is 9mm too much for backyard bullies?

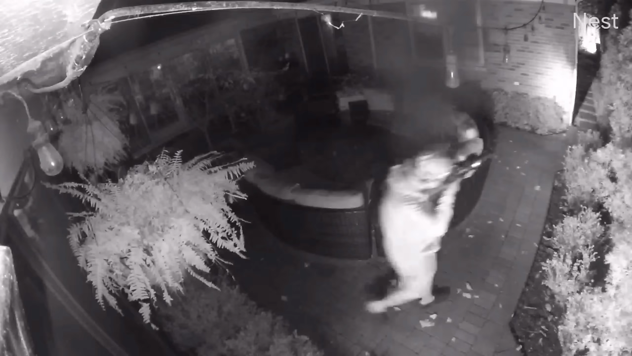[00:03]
So if you're a fan of trash panda and skunk dirt naps, you're in for a treat with today's video.
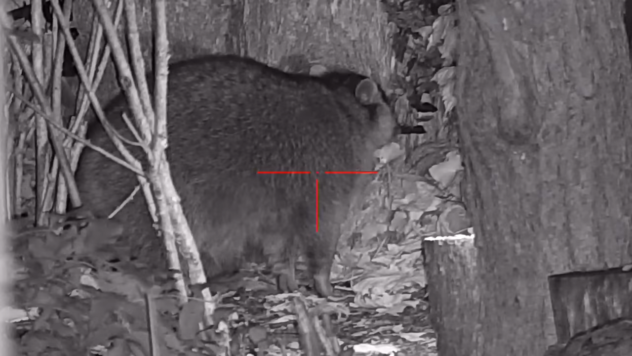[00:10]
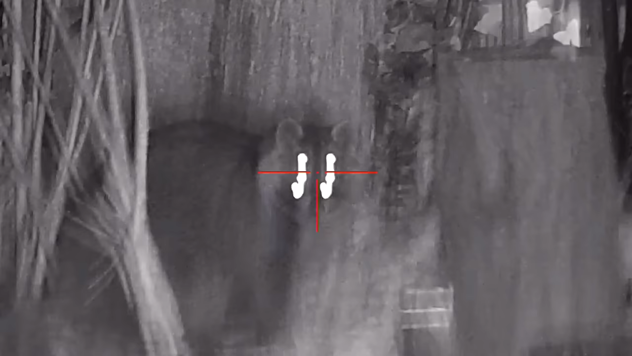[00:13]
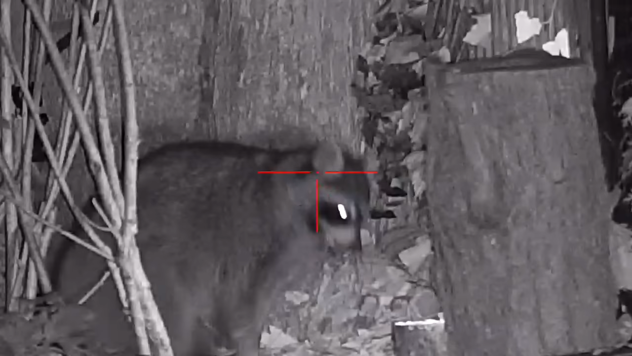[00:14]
You know, raccoon skunks and the occasional naughty possum get their backyard bully moniker from the
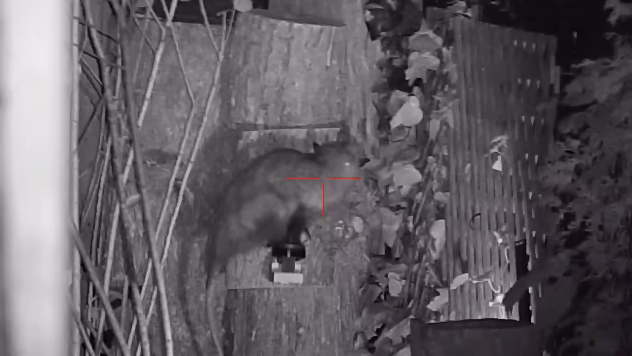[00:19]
early days of where they just absolutely terrorized my dog Viper.
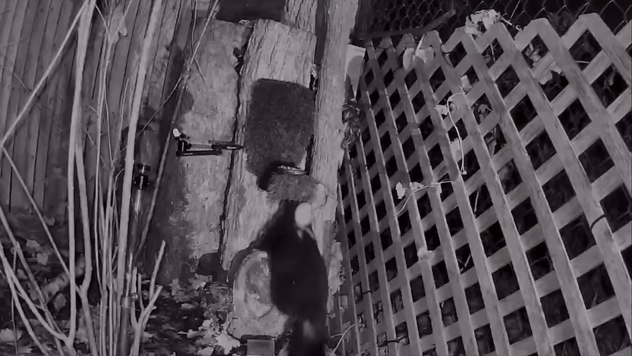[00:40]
I got a massive skunk in this video, but things went real south for me on that one.
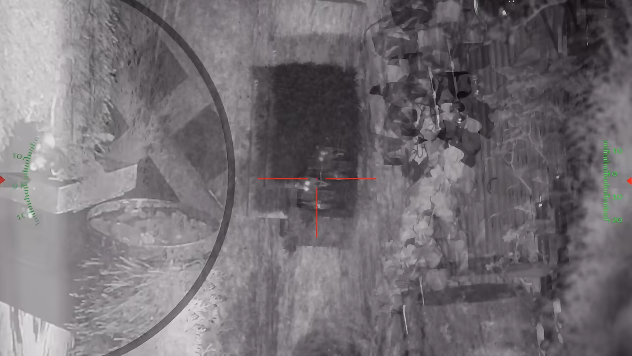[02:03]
Just after I cleaned things up and the lights went down, a first rat showed up and I just rolled this dude.
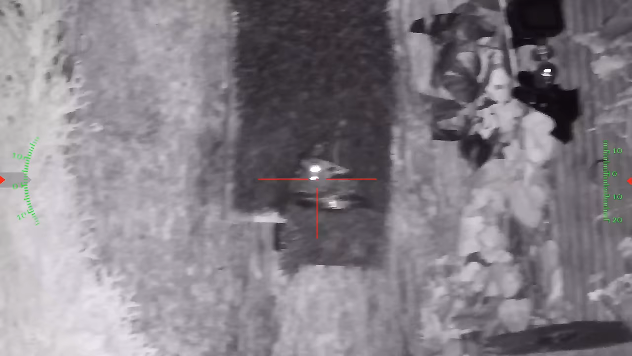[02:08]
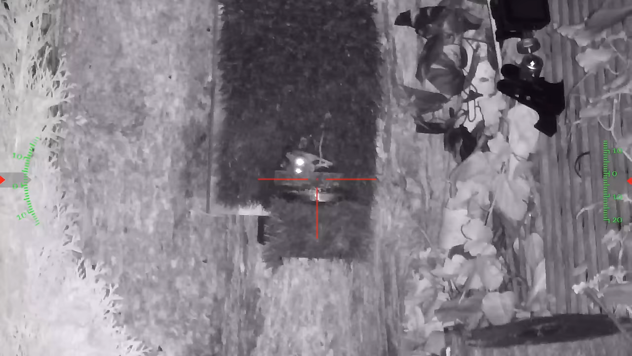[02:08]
I have a little Steyr Pro-X in 22 with the ATN Excite 4K set up on top for late night rats.
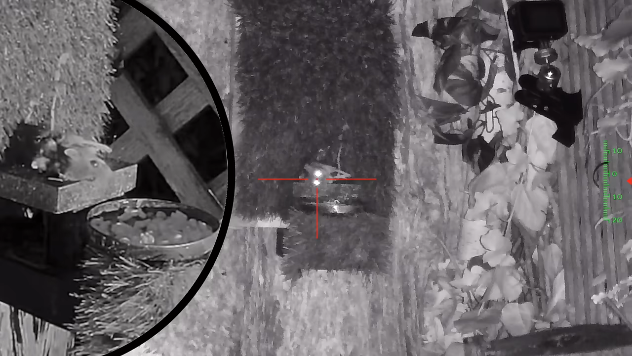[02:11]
It's crazy quiet and just dead nuts accurate on these tiny little guys. So with that first rat down, I figured there would be another and not too far behind.
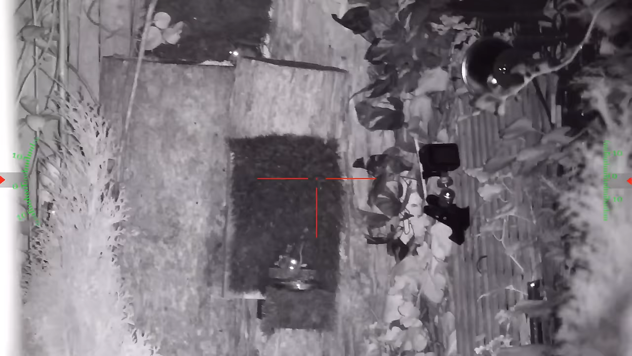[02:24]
This guy crept up here and just a few moments later, his buddy came in to see what all the fuss was about.
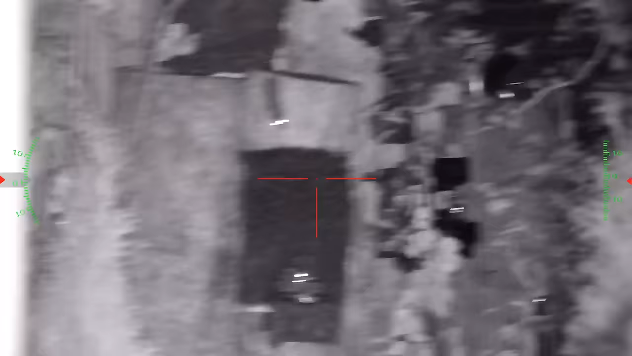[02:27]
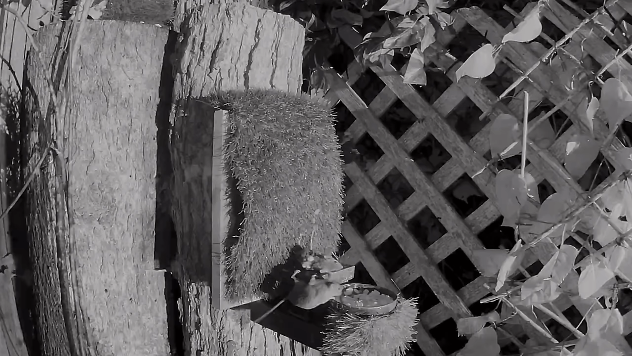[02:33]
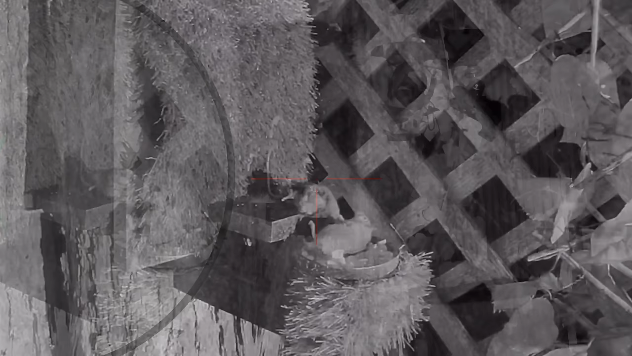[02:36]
I smoked this one and then headed inside thinking that the night was all done.
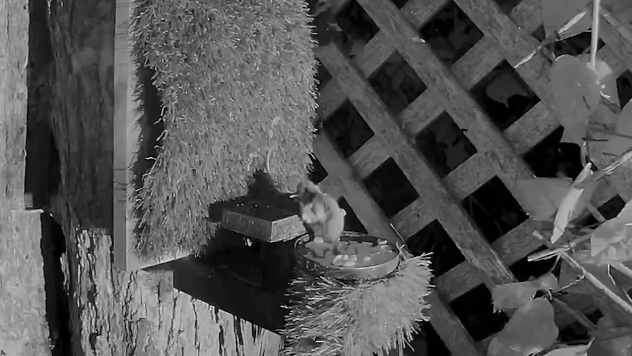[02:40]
But there's something about that pot from that little Steyr that's like a dinner bell for the bullies.
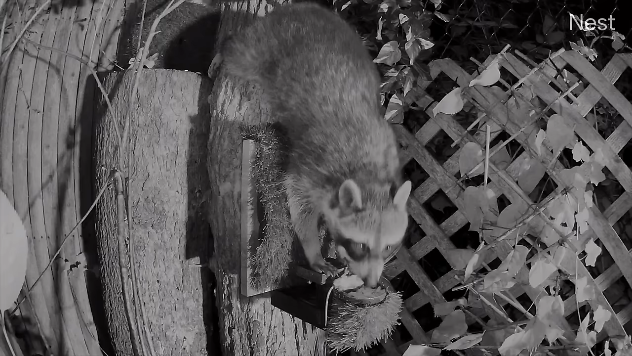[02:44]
And sure enough, while I was putting stuff away, I must have just missed the alert. But the security cam caught this guy either looking for his buddy or a free meal. He took one little sniff of that dead rat though and he just dropped it and then eventually left.
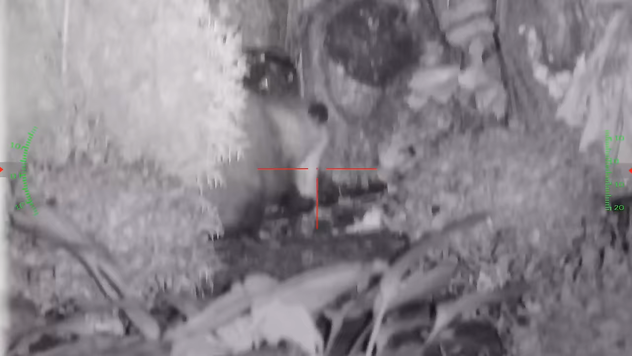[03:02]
this possum eating the rat the raccoon had dropped from the table for one above. I typically leave possums alone as they're like my backyard janitor cleaning up dead rats like this or keeping the yard pretty much tick free.
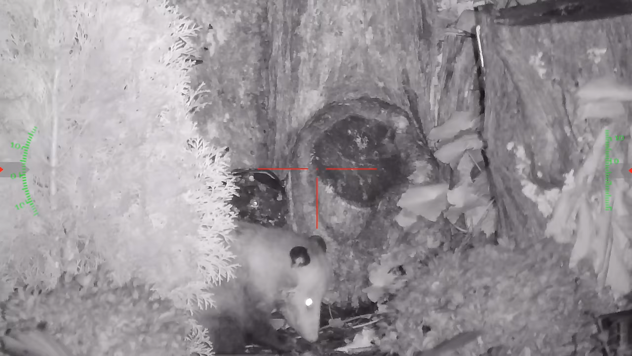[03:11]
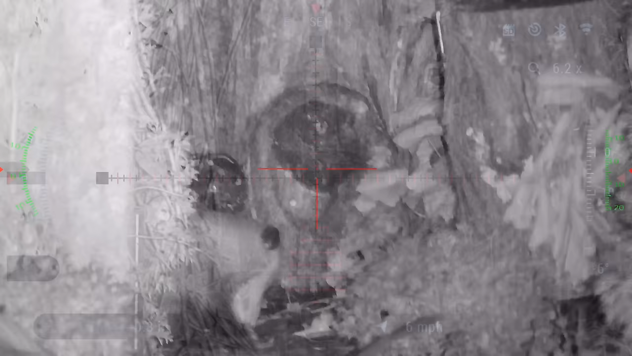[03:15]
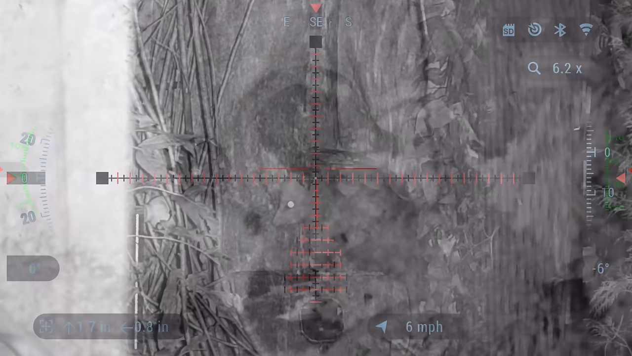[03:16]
Occasionally though, their population levels get too high and I need to thin the herd like this meathead.